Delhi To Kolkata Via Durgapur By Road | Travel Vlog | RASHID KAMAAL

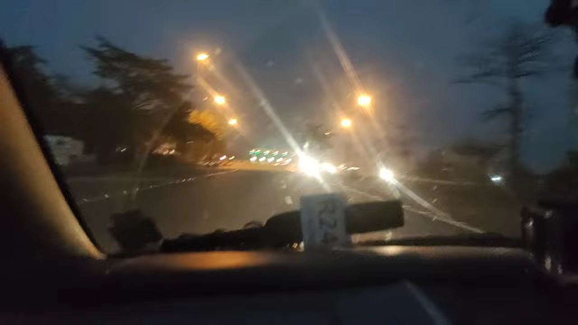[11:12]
तो बस झारखंड खत्म होने वाली है गाइस, ये पुल जो है क्रॉस करने के बाद हम लोग बंगाल में एंटर हो जाएंगे।
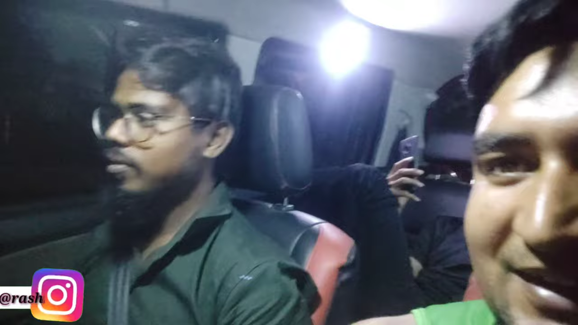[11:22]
लड़के का चेहरे का चमक देख रहे हो, वो लड़के पुल क्रॉस कर गए हम।
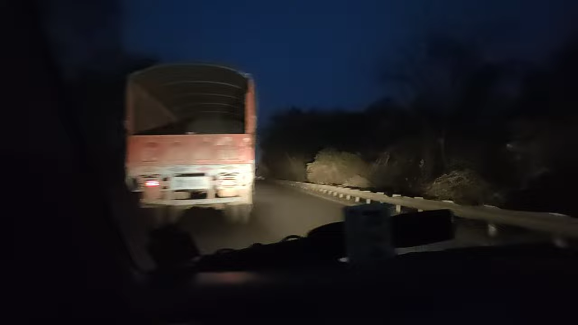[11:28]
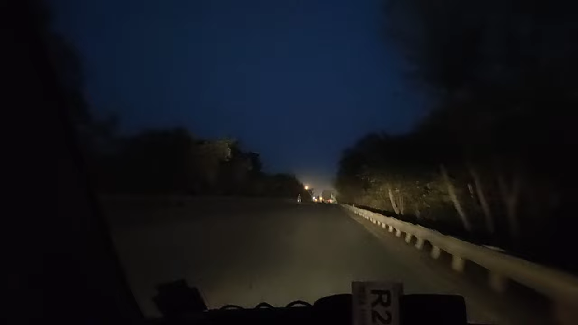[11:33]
तो ये क्रॉस करने के बाद हम बंगाल में एंटर हो जाएंगे। लगो हो ही गया, लगो पार हो जा, पार हो जा, पार हो जा, अभी पुल पे चढ़े हैं।
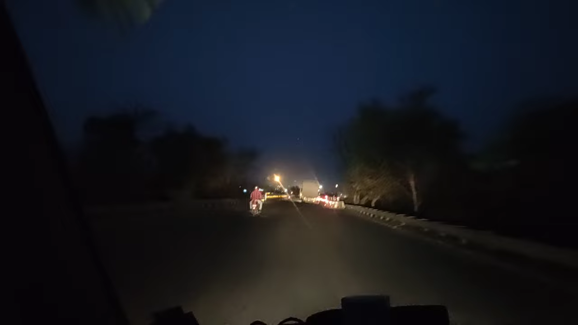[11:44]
बंगाल में स्वागत है सभी का, आखिरकार बंगाल पहुंच ही गए, देख रहे हो पुल क्रॉस कर रहे हैं, उसके बाद बंगाल में
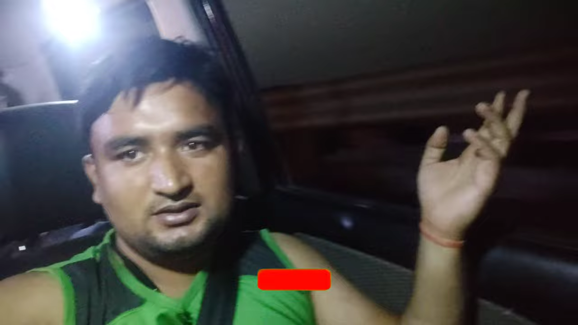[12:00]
से मिलेगा आपको न्यूज, और आप करिए कमेंट। ठीक है, लड़के के चेहरे चमक गए। ओके आ गए पोस्ट
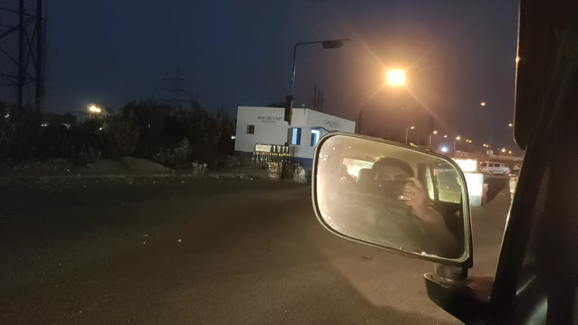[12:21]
नाका चेक पोस्ट, लो भैया ये भी चेक पोस्ट क्रॉस कर गए। डिप डूइंग मोर
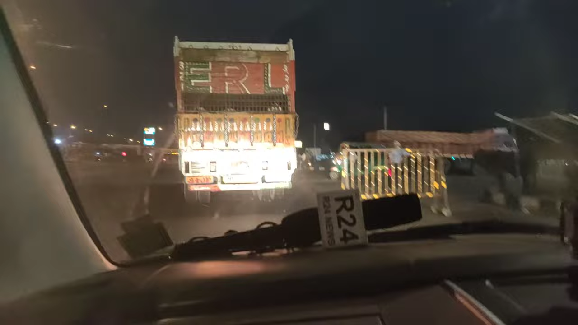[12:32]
दाऊ चचा, हम आ गए बेटे बंगाल में, आ गए बेटे, सेफ ड्राइव सेफ लाइफ। तो गाइस फाइनली जो है मतलब बिहार और झारखंड के बाद है
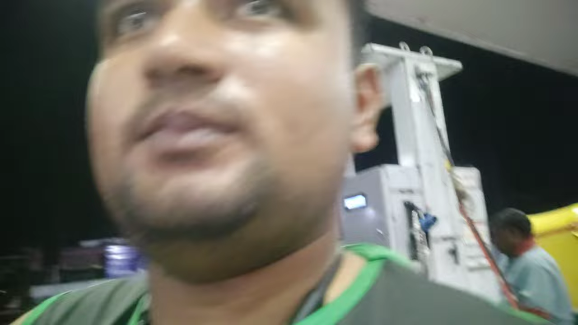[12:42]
सीएनजी मिला है, तो बंगाल में मिला, आसनसोल में मिला है। अब यहाँ से 50 किलोमीटर और पहुँच जाएंगे घर, 200 किलोमीटर। गाइस अब हम लोग आ गए हैं दुर्गापुर नईम नगर,
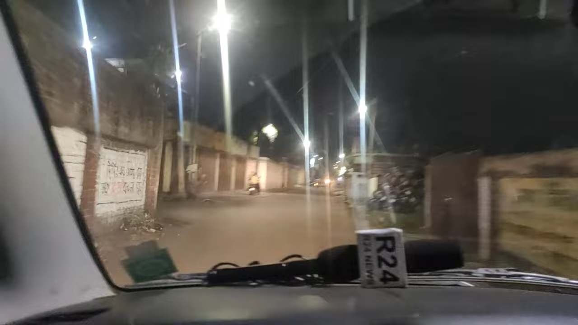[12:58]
सामने मस्जिद, बाकी हम लोग पहुँच गए दुर्गापुर।